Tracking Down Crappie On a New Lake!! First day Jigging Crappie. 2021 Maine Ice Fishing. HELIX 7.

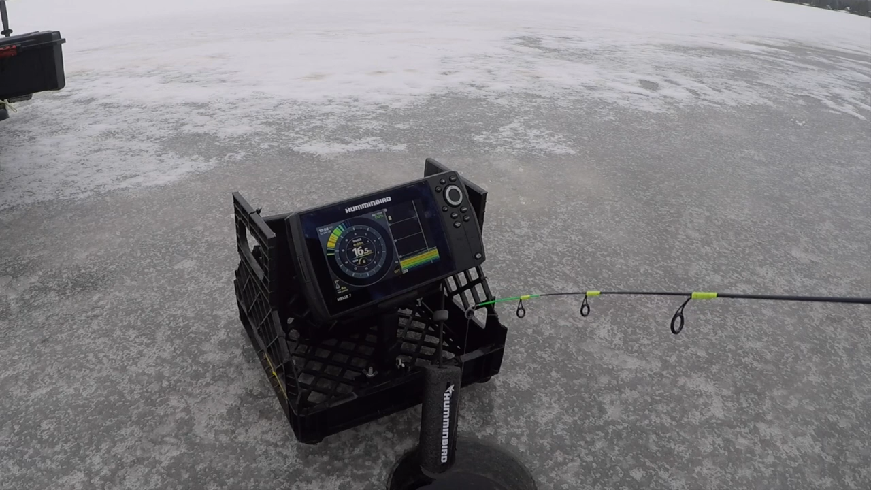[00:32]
Oh, this is a big mark. Oh, that one came up for it. This one's going to hit. This one's interested. This one flew up for it. Kind of came in. Oh, got him. Fish on. Fish on. Fish on, Adam. This one's decent. Probably a bass. We're on, guys. New lake. It's like my... Oh, that was a huge perch. That was my personal best perch, for sure.
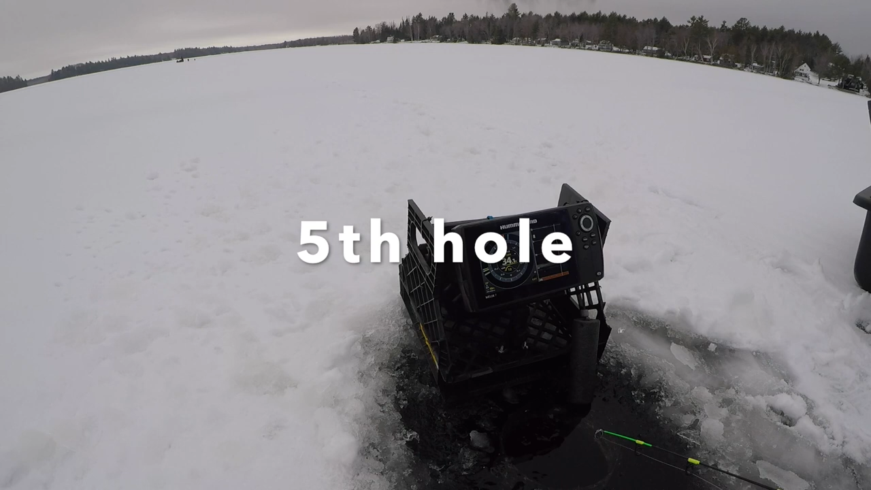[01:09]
This is by far the best look of the day. This fish suspended at 25 feet. A lot of fish here. That is notorious for crappie. Hopefully that's showing on camera. I'm heading down to him right now. Oh, oh, oh.
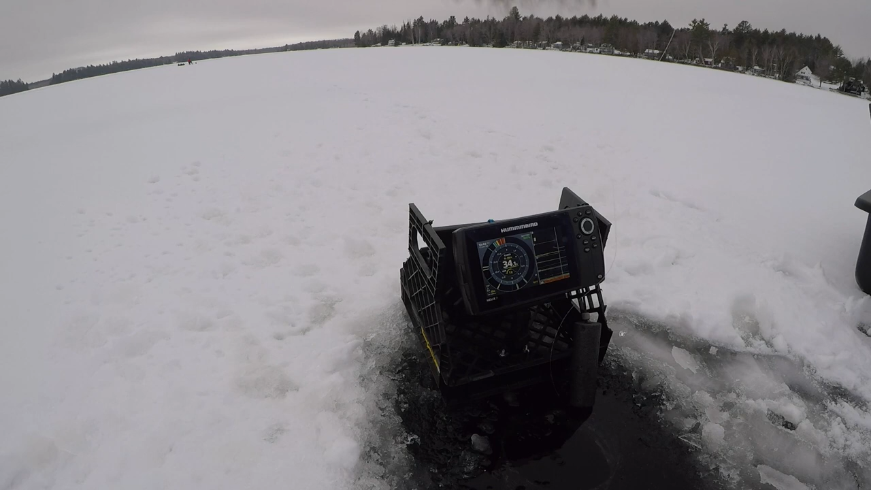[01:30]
He hit it, guys. He hit it. That was a solid mark. I scared the lower one, though. I had connection on that. Interesting. I wonder if that fish had it. Yep. Got him. Fish on. Coming right up.
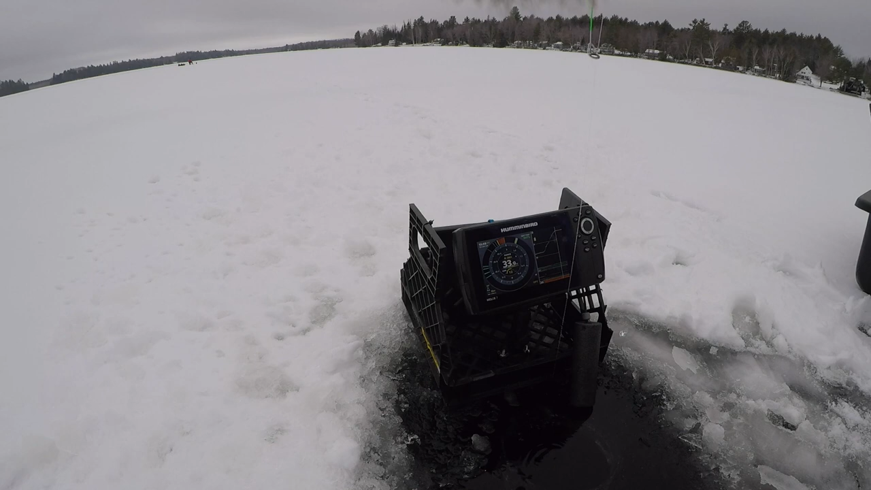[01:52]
Right up to the hole. Oh, crappie! Yep. Here we go, guys. Target fish. Little crappie. This one was suspended.
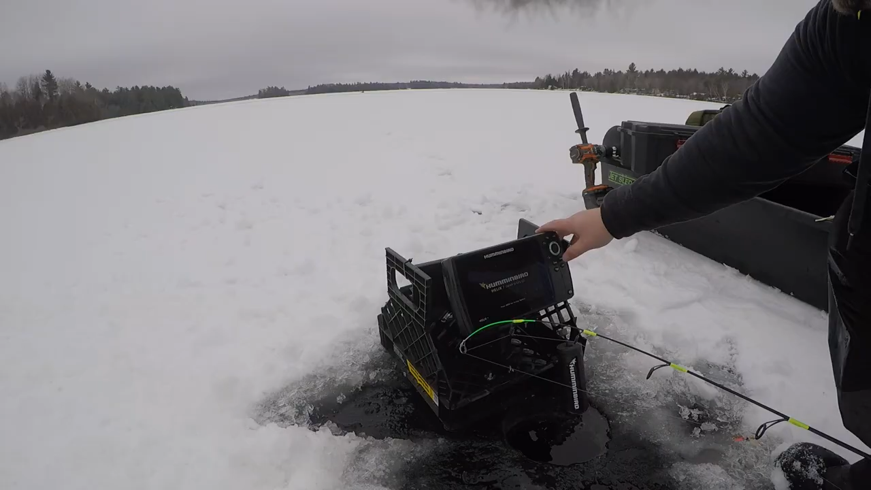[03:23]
Oh, there we go. Bunch of marks. Bunch of red signals. We're climbing up a little bit. We're in 27 feet of water. Let's see if these fish react a little different. This is the best hole by far, guys. How was that not a fish? I saw the up hit and everything.
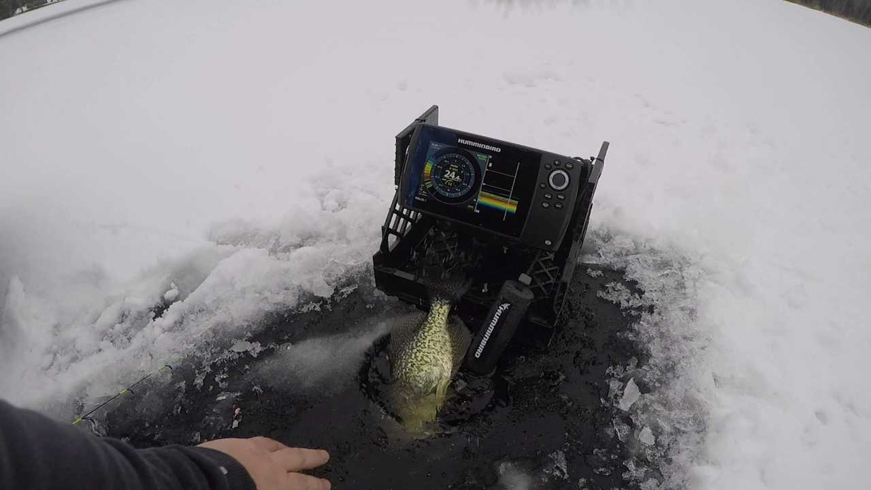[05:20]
All right, we've got a traveler. We've got a separator coming. Got him. Fish on. Fish on. It doesn't feel as big as the last one. Nice little crappie. Just a little guy compared to that last one.